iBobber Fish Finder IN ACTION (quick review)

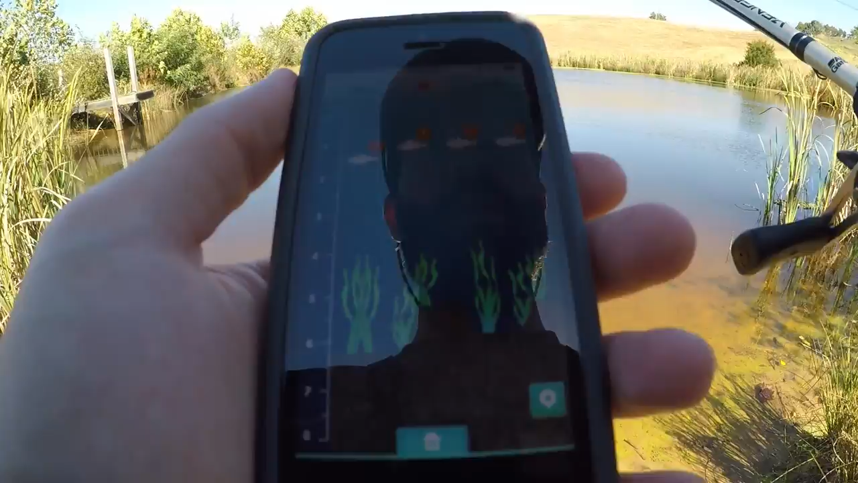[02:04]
Oh Oh man, we got problem keep saying bobber out of water
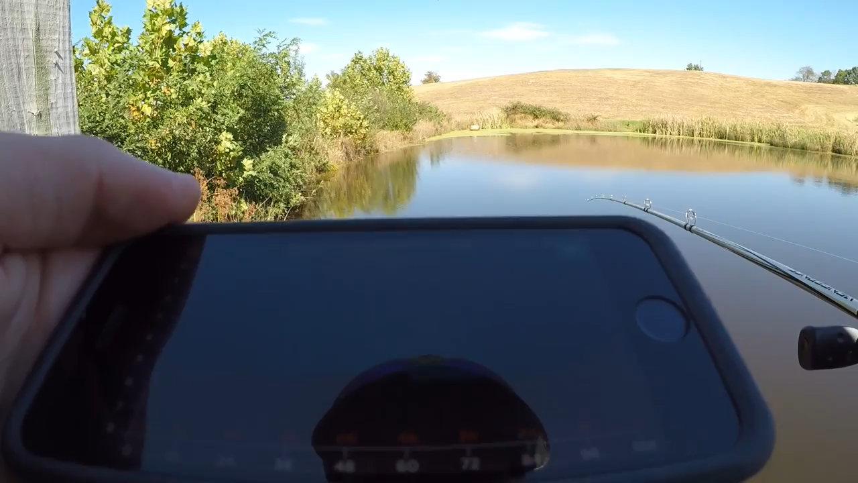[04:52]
All right So that's kind of what the bottom looks like As you can see it's kind of a little higher right here and then gradually gets a little deeper and then right at the bank You can see where it goes back up So that's pretty cool It's got the water temperature.
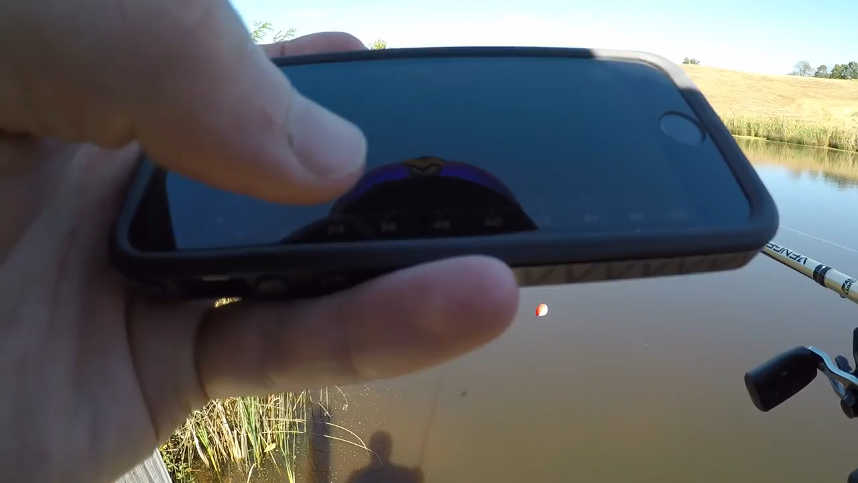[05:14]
I guess that's the water temperature down there at the bottom and your depth is over here So that's pretty cool you can see what the bottom of the body of water that you're fishing you can kind of see what the bottom looks like You can find some drop-offs or you know, maybe a power brush or some rocks or something like that So that's pretty helpful.